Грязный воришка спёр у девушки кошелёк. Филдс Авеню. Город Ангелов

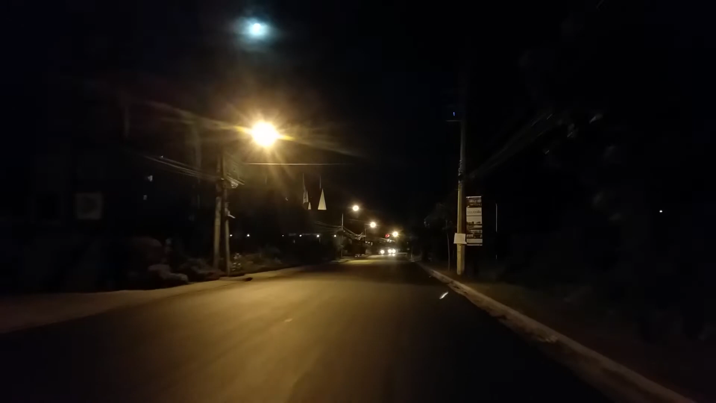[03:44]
Но там дальше еще полно всяких заведений вдоль дороги. Здесь вот пока они там внутрь ходят, там по внутренней улице они вдоль внутренней улицы идут.
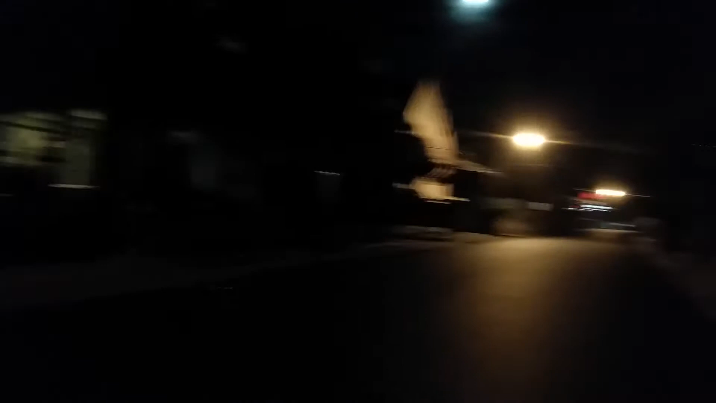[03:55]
А здесь их меньше.
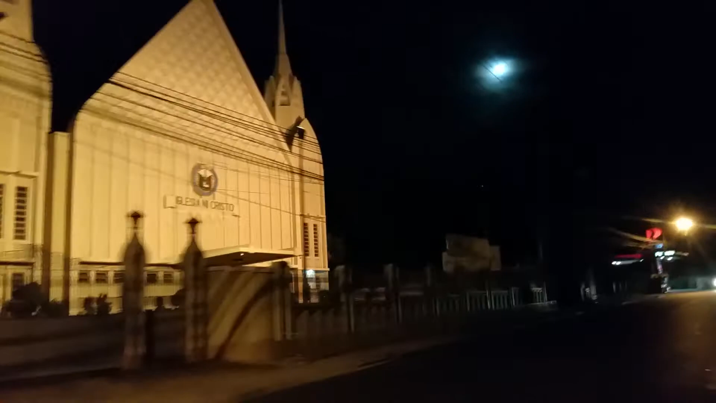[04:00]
О, церковь. Красота масонская.
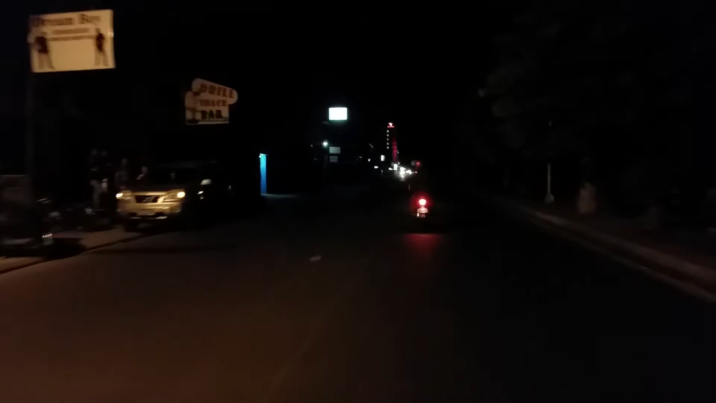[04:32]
Но ни хрена не видно. А вот и красный отель Red Planet. Моя гостиница.